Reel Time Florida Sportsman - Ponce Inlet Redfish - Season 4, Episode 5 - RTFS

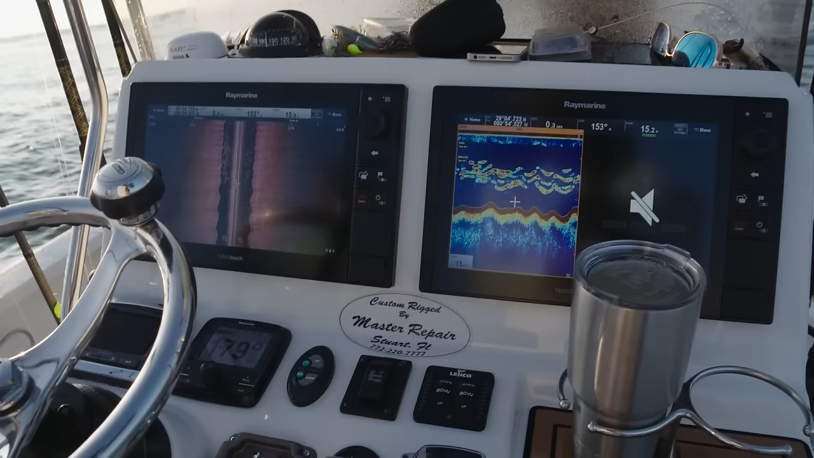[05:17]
kind of why these fish were staging up in the area that they were.
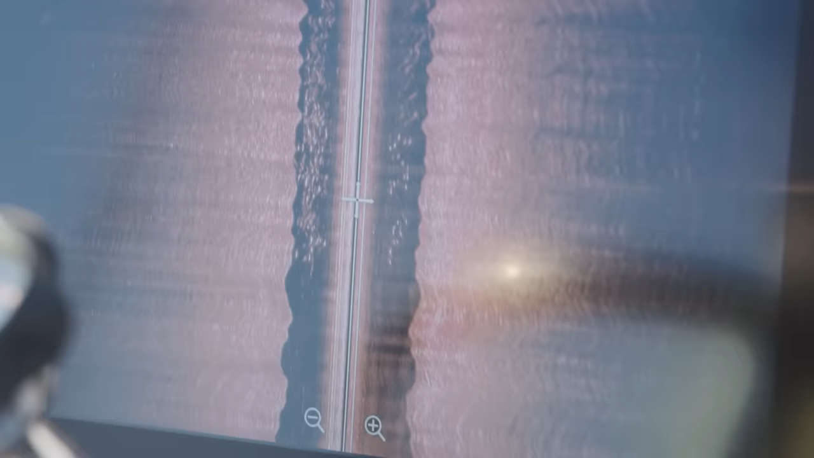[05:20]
They were sitting on this bar, and they were just moving back and forth.
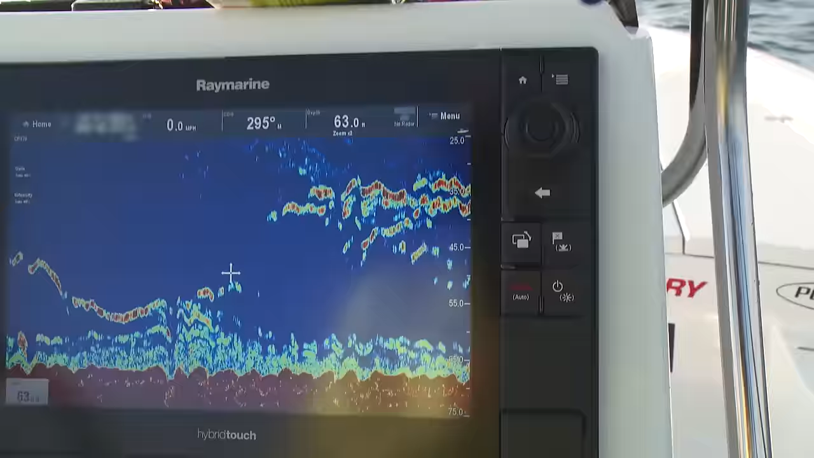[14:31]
What do you think? Just remember Mark in the bottom is lit up on that red marine. Yeah, we got to drop some jigs down and see if we can bring the snapper up to the surface. And he'll come right up to the top.